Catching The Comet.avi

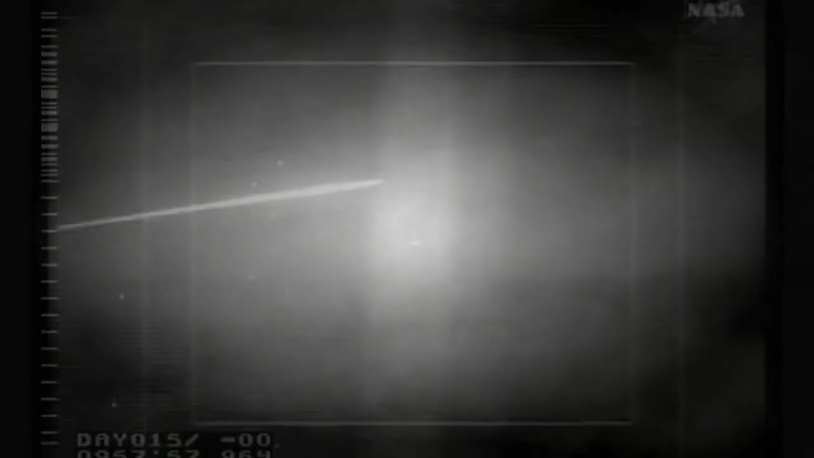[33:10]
All stations, SRC just descended through 15,000 feet.
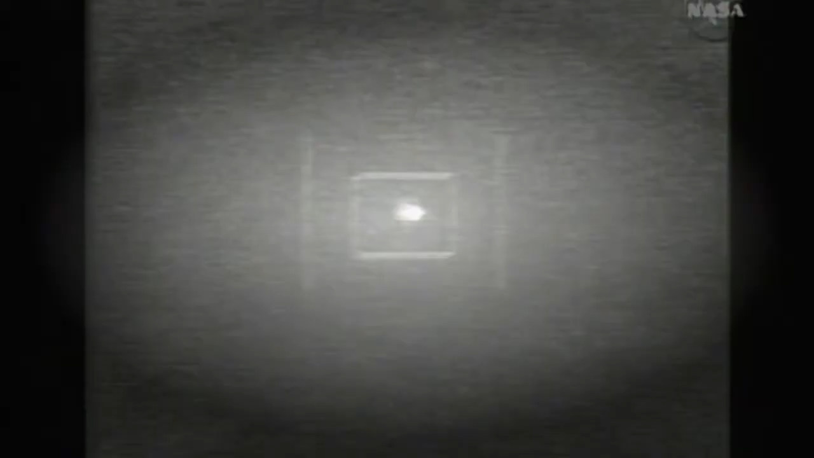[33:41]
This is the calculated time for the main chute. We're seeing deceleration. Wow. It's coming right at us. Oh, my God.
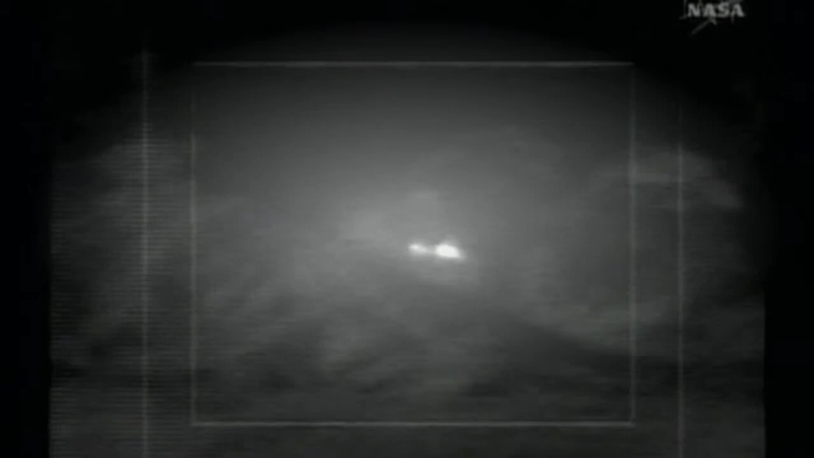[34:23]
Locate, recover, and secure the capsule as quickly as possible. They are worried about contamination. The helicopter's infrared sensors scour the desert floor, tracking heat generated by the capsule.
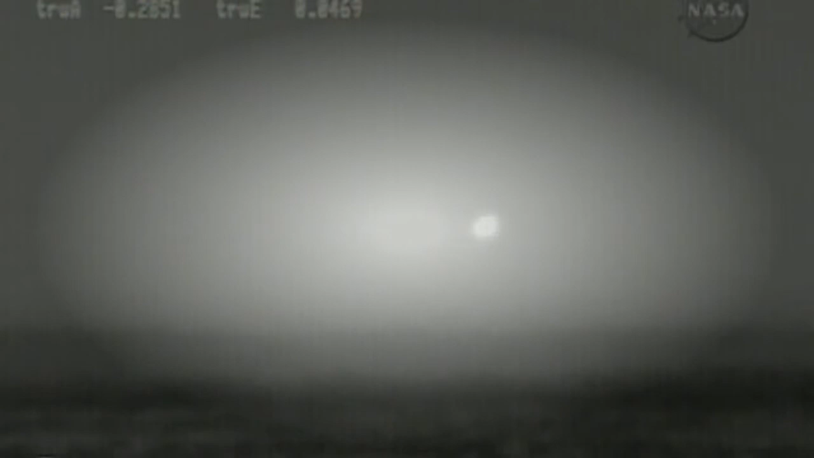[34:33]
They are looking for an object the size of a TV set, somewhere in a 5,000 square mile radius. It takes almost an hour of searching.